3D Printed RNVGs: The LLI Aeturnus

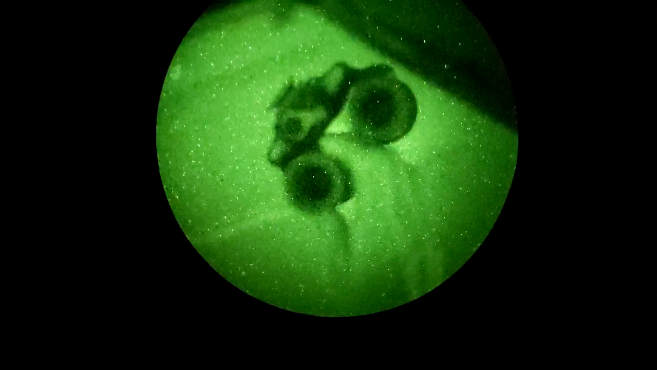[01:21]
The failure point on a lot of articulating night vision devices is the pods that swing up because there's a hinge mechanism and there can be a fairly
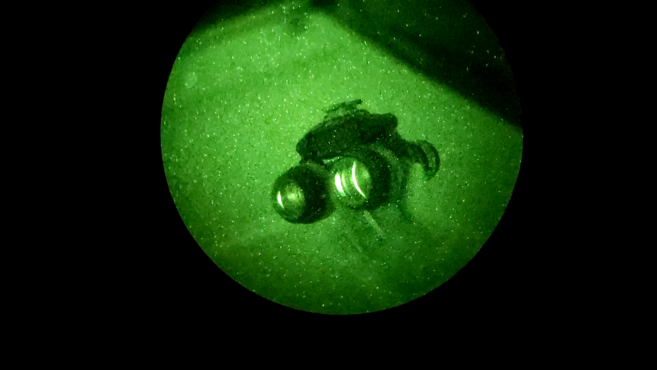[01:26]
temperamental electronic cutoff system so that the pods shut off individually as you raise them up or down.
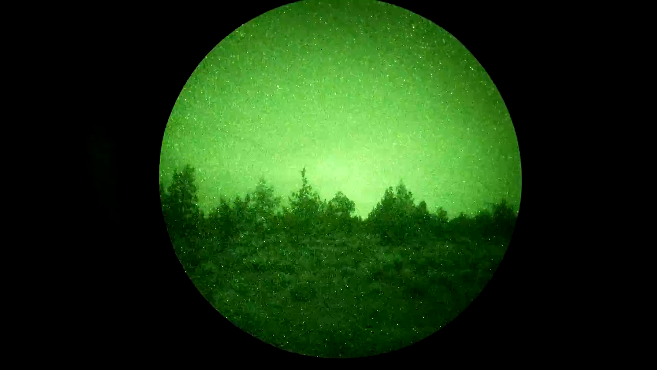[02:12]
They're an old set of Omni-4s with automatic gain control, probably surplus aviation tubes. The Aeternus housing does not have a provision for manual gain control.
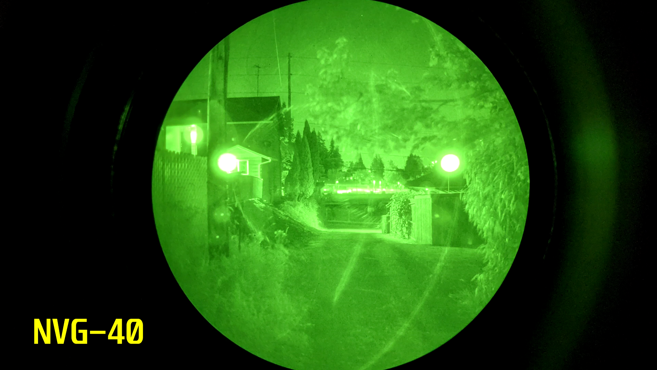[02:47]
The lenses have that weird lens flare effect and the eyepieces are very small so the field of view doesn't feel as big and you have to get them very close to your eye.
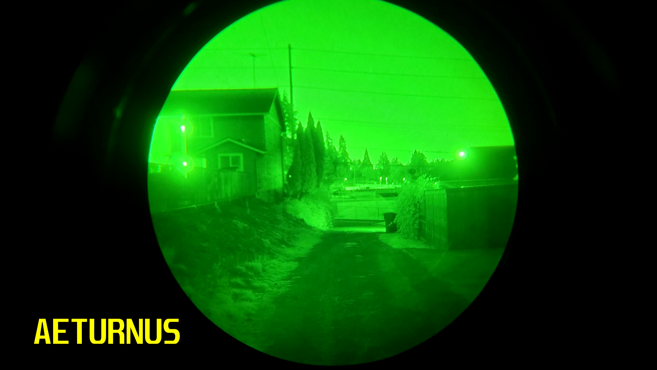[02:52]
This housing is set up with regular mil-spec style PVS-14 glass front and rear and it makes these intensifier tubes look way better than they did in the NVG-40.
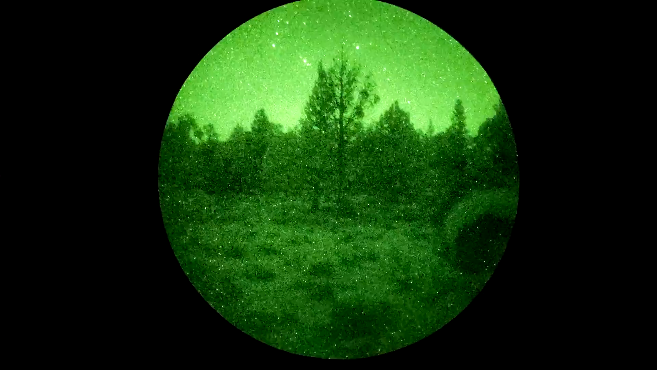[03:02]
In addition to lacking a manual gain control system, the Aeternus also doesn't have an onboard IR illuminator.
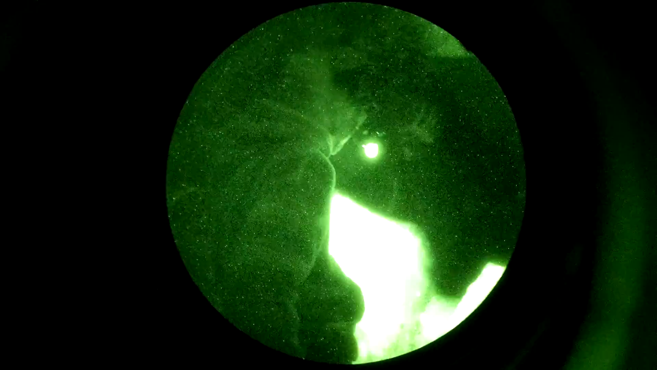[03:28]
For that you use a weapon light or a helmet mounted task light or something like that.
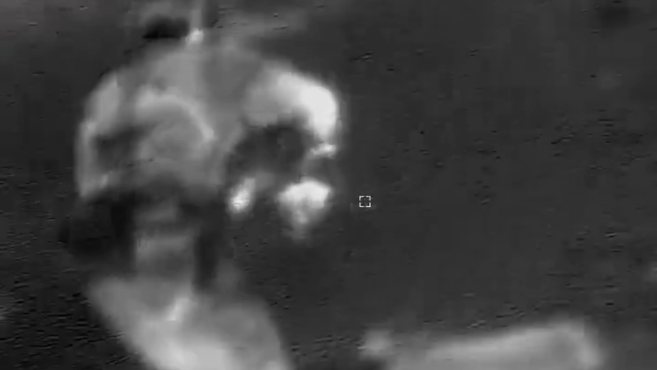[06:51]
The other reason you might want to flip up one of your pods is so you can use another device, for example,
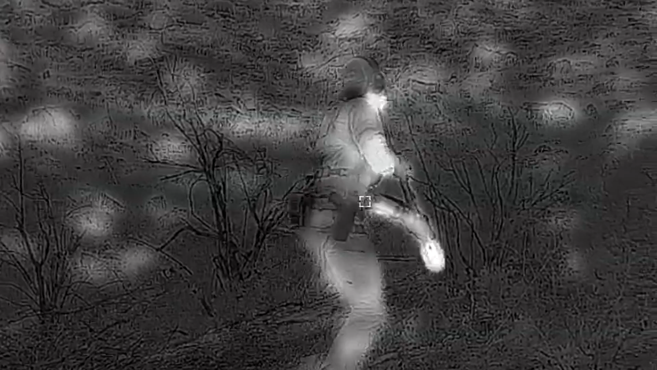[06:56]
a thermal monocular or a thermal weapon sight, or as is often the case for me,
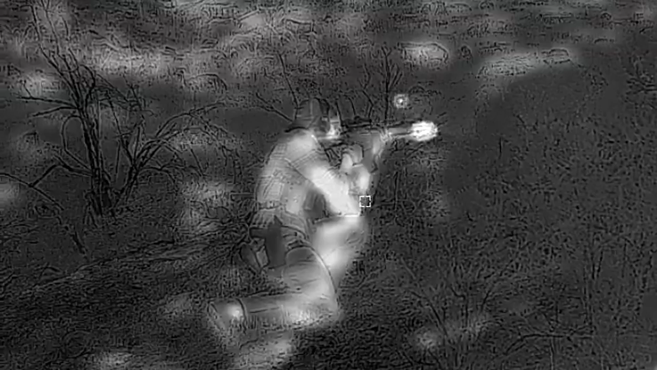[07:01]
I might want to flip up one of my pods so that I can use my phone either to record something that's going on or check a GPS or,
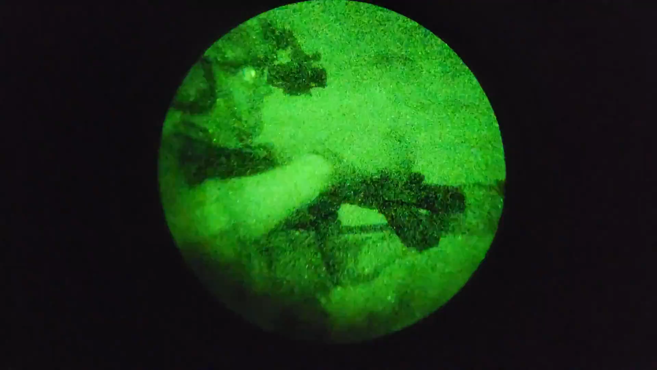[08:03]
The fact that you can buy the housing by itself for fairly cheap, the fact that you can reuse existing PVS-14
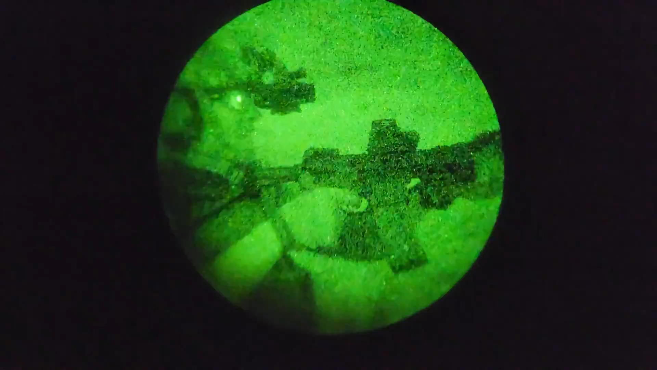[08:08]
intensifier tubes and optics means that this could be a pretty good homebrew solution.
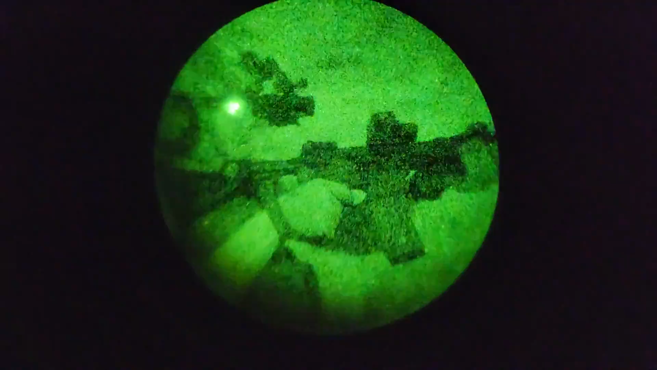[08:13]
The lack of manual gain isn't a big deal because the intensifier tubes that I had didn't have manual gain to begin with.
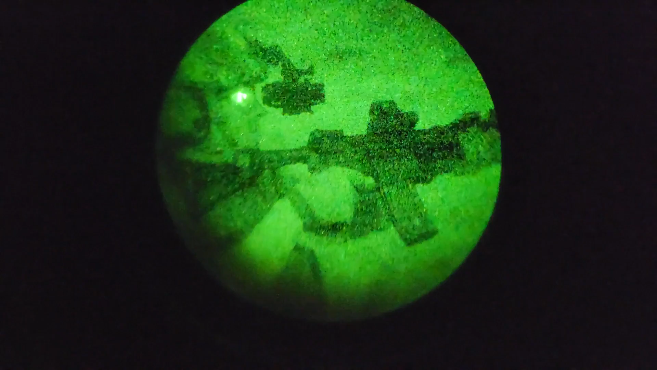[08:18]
The loss of an onboard illuminator is not a big deal because the IR illuminators on night vision devices are borderline useless anyway. However, that's about where my recommendation is going to come to an end.
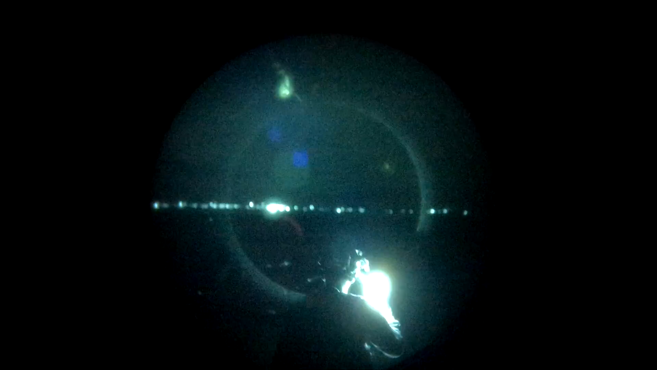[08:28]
I would much rather have an articulating set of duals. I suspect you would too. There are a lot of capability and quality of life benefits to having an articulating dual housing.